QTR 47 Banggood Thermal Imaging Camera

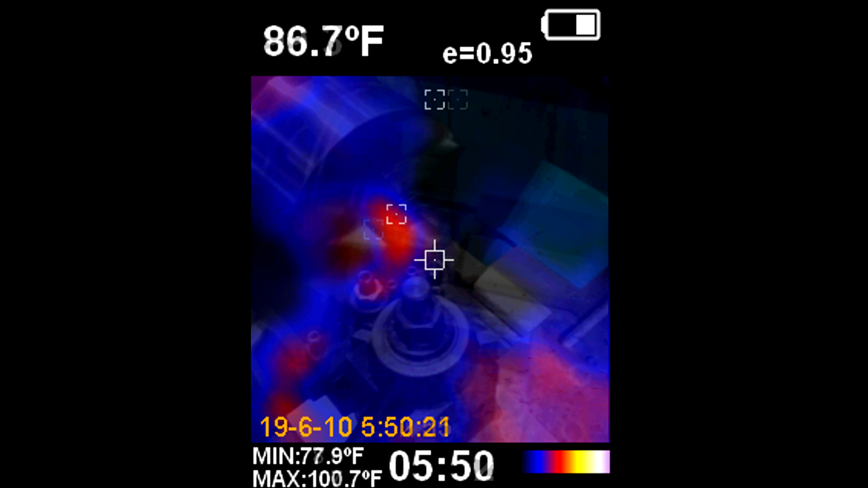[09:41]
On screen: spot 86.7°F, max 100.7°F, min 77.9°F
And after the process is done, both the tool and the work are much hotter than they started.
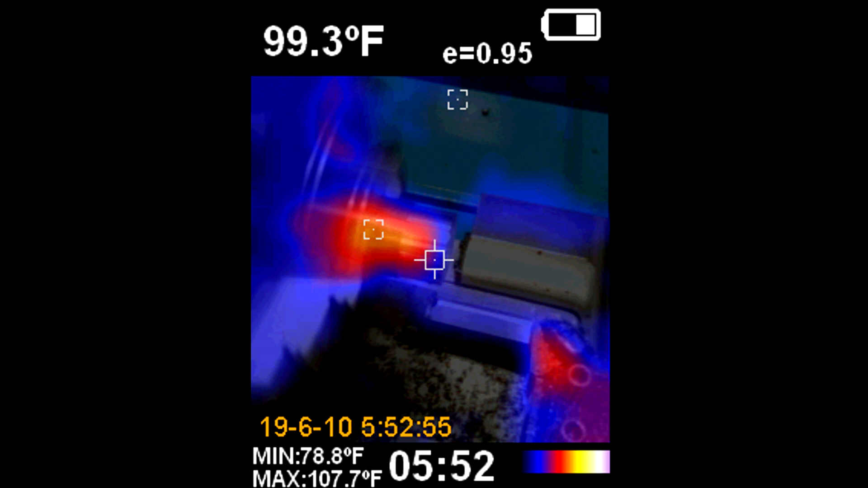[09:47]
And you can see that as well. Chips have cooled off because they've got a lot of surface surface area. The next three shots. This is the motor again. Shot in pitch dark. And there's no lights on the room. I can barely see where I'm shooting. I'm just going by sound of the motor. The variable frequency drive. That's another shot as well. It stands out quite noticeably. And every object in the universe transmits infrared if it's not absolute zero. And this is looking at the rafters again without the insulation.
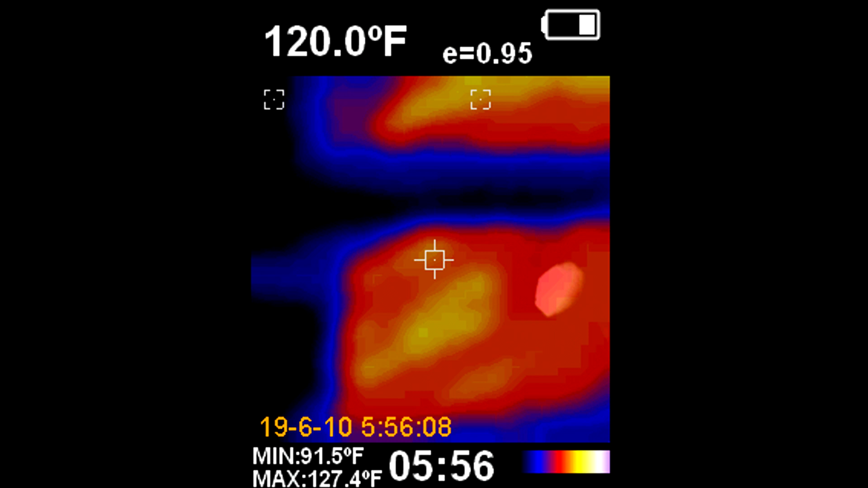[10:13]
Alright, so my overall impressions of this camera is that it's a pretty decent value for the money. If you're looking for a thermal imaging camera for troubleshooting, you can use this around windows of the house to see if the air conditioning is leaking out.